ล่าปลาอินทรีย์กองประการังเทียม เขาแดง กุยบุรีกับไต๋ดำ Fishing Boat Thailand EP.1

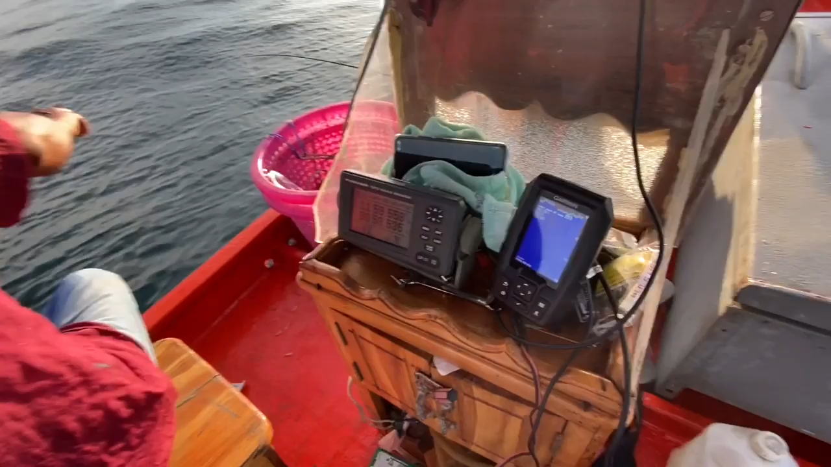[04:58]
โซน่าการ์มิน ซาวเดอร์ซาวเดอร์ ซาวเดอร
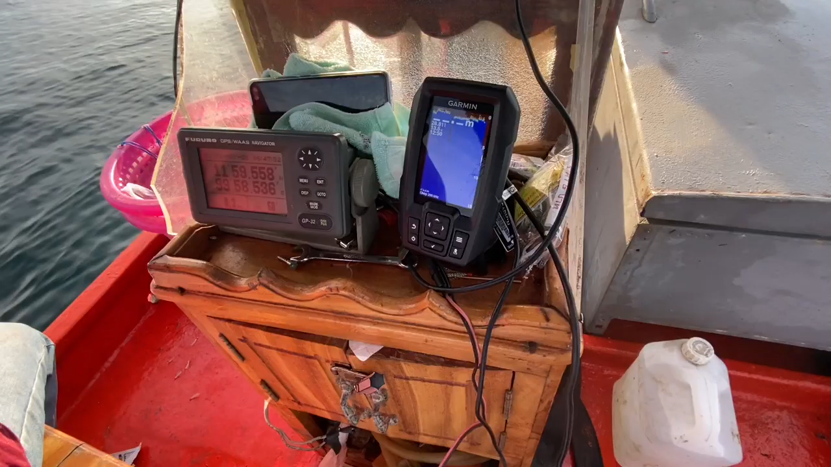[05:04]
์นี่ถ้าเผื่อปลามานี่เห็นเป็นฝูงแล้วไหม มันยังไม่ยิงเดี๋ยวพอมันยิงมันจะขึ้นหน้าดินหน้าน้ำ โอ้ เด
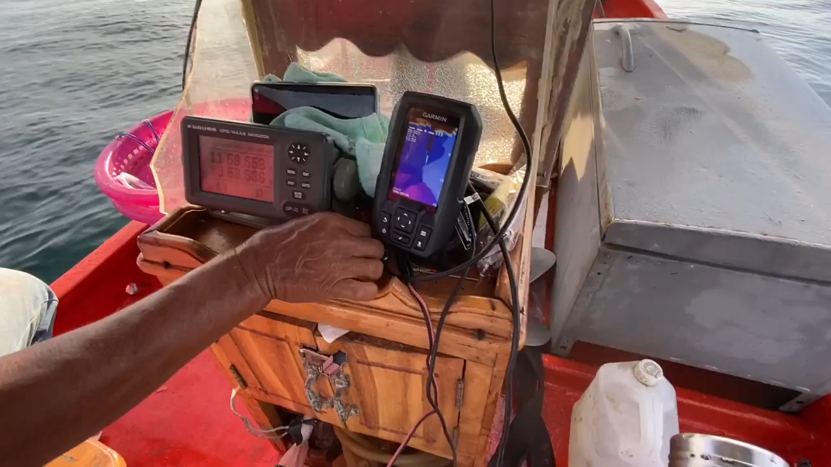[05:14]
ี๋ยวมันจะยิงก็จะโลมาแต่เราไม่ต้องเลื่อน เหร อหน้าน้ำเราไม่ต้องเปลี่ยน อันนี้มันจิ้มอยู่ในน้ำใช่ไหม นี่นะหมาแล้วนะดินมาแล้วนะเชื้อเพียบเลยนะ โอ้เชื้อนี่คือ เ
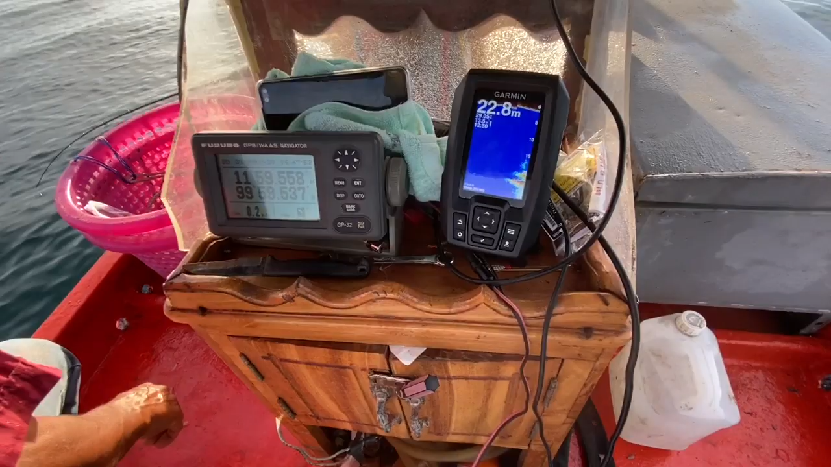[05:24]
On screen: depth 22.8 m
นี่ยที่เป็นไอ้นี่ข้างล่างนี่หน้าดินไอ้นี่เชื้อปลาเนี่ยน้ำ 22.8
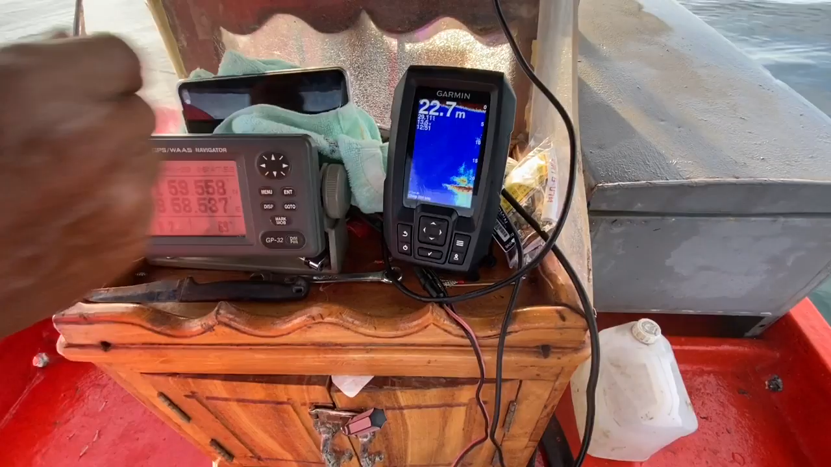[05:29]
On screen: depth 22.7 m
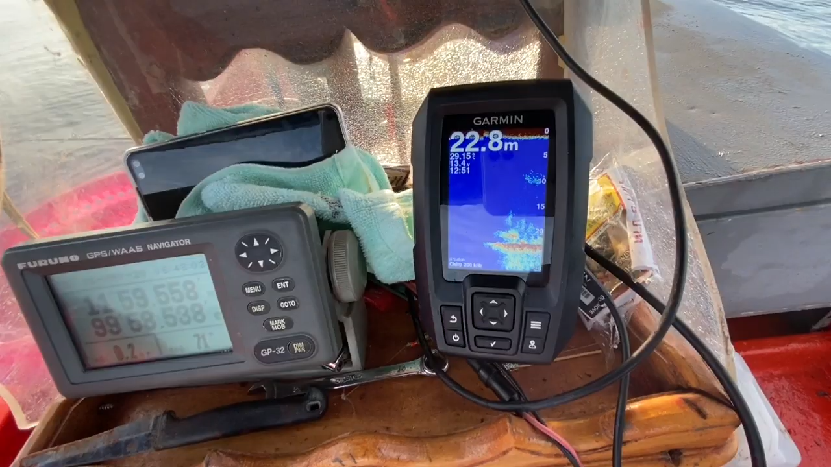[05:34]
On screen: depth 22.8 m
หน้าดินนี่สีน้ำตาล ครับผม เชื้อนี่คือมันคืออะไรอ่ะ เชื้อปลาไงมันจะอยู่บนหน้าดินเห็นไหม
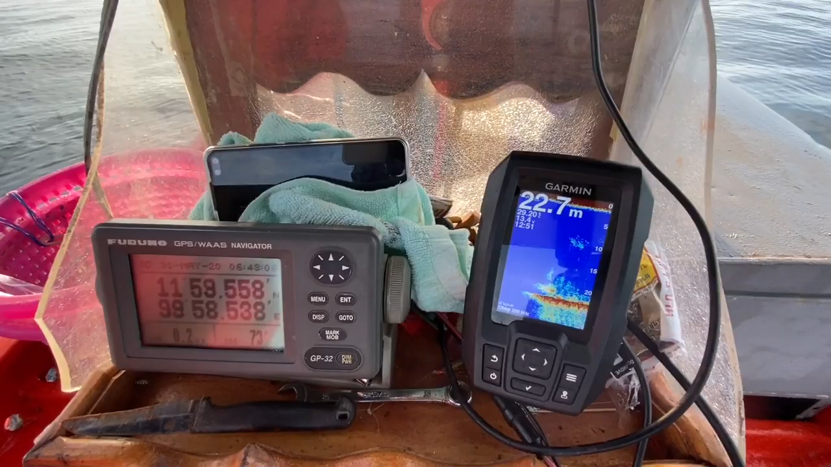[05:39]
On screen: depth 22.7 m
อยู่พื้นเลย พวกลูกปลาอะไรพวกนี้ เนี่ยไหม อ๋อเ
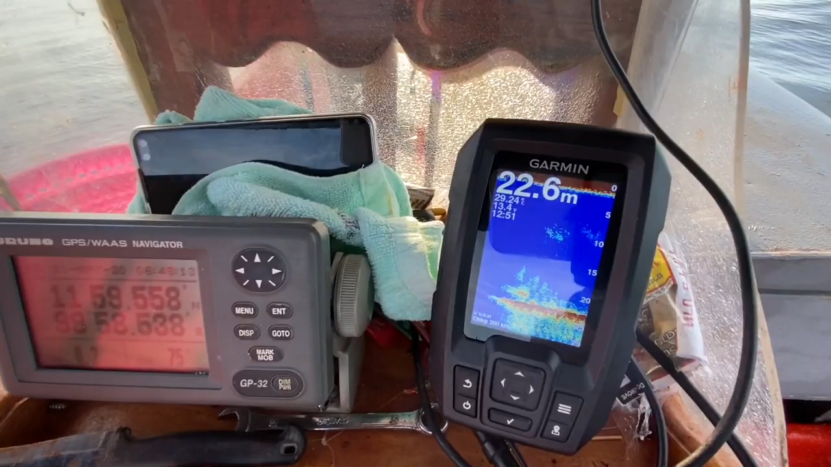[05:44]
On screen: depth 22.6 m
ฮ้ยเจ๋งอะ
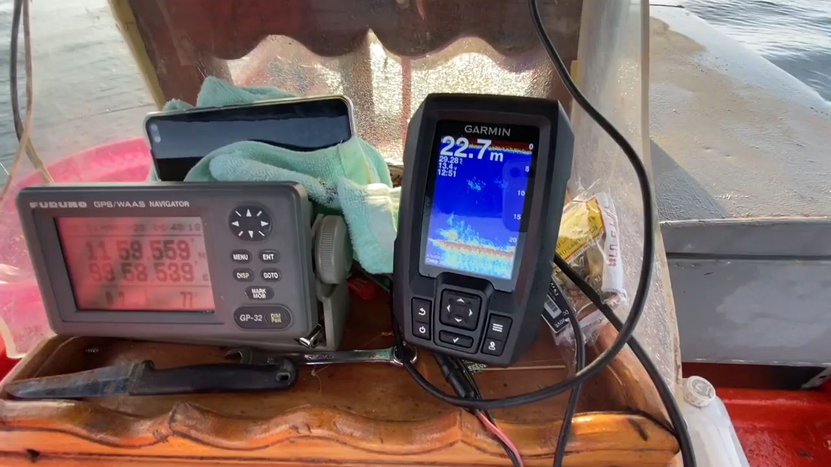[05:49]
On screen: depth 22.7 m
เออ กองทันสมัยหน่อยซื้อมาอะไรพี่ดำซื้อมาขา ย8,200ตัวนี ้ มือสอง โอ้โหมือสองยัง8,200เลยแน่นอนเลยเฮ้ยเจ๋งเจ๋ง ไม่เทคไม่เทค เ
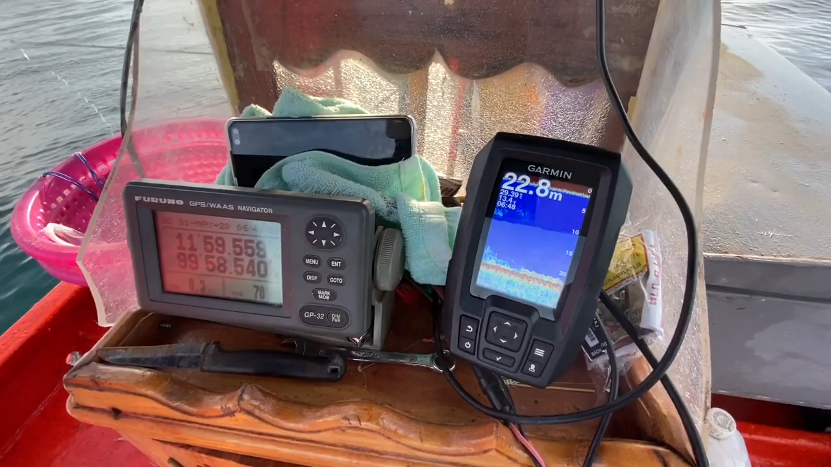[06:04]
On screen: depth 22.8 m
ออ กองโกง นี่ถ้าเผื่อฝูงใหญ่ๆนี่มาเป็นขึ้นเห็นเ
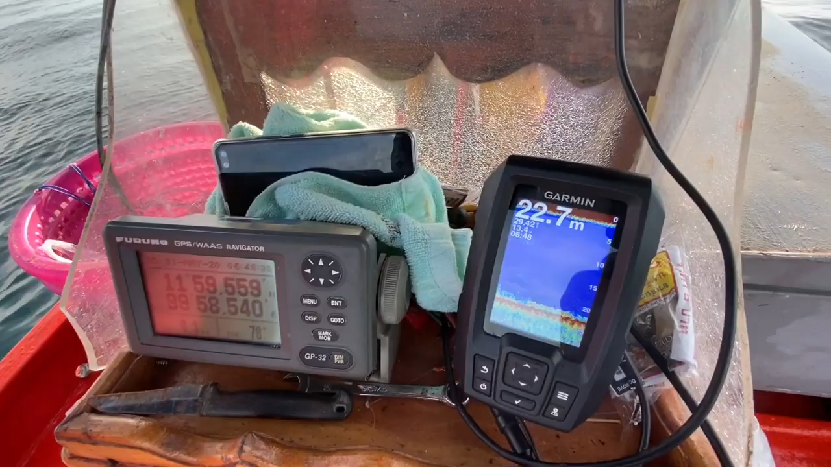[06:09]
On screen: depth 22.7 m
ลยใช่ไหม จะร้องเลยที่เยอะ ฮะร้องด้วยเตือนด้วยเอ้ยโอ้โหแน่นอนใช่ได
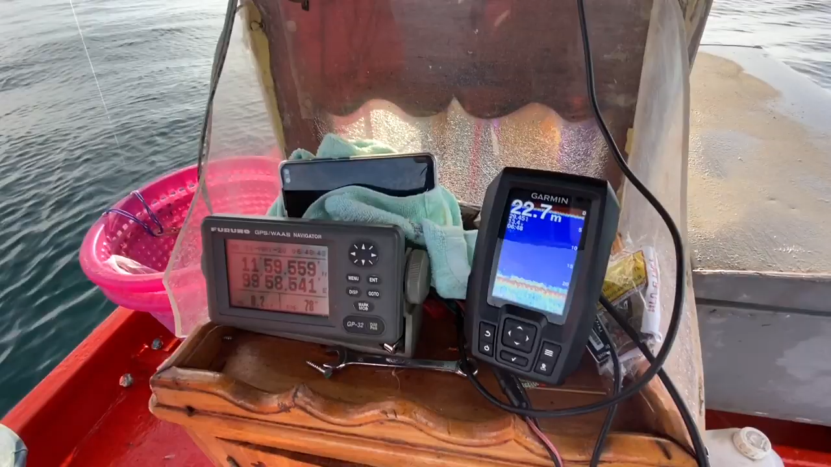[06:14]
On screen: depth 22.7 m
้โหอย่างนี้ก็เสร็จเราหมดแล้วทีนี้เนี่ย เห
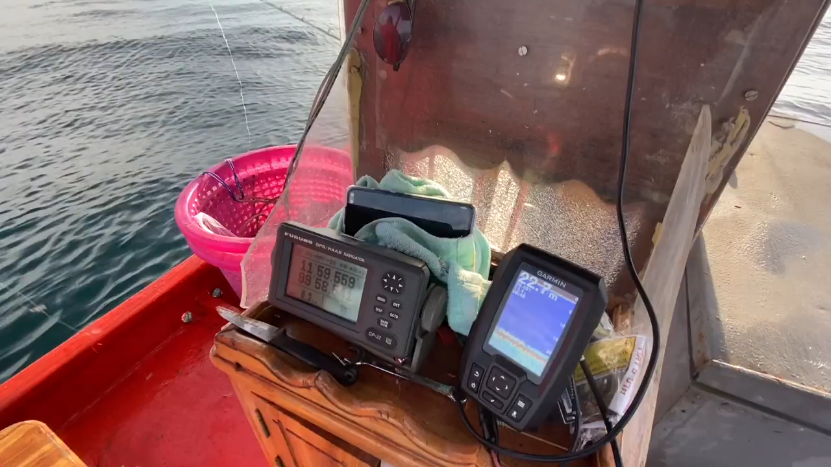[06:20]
ลือใหญ่แทนยิงวันนี้มาเล่นโซน่า โซน่าเลยนั่นนะ ยิง200 เมตรรอบเรือ โ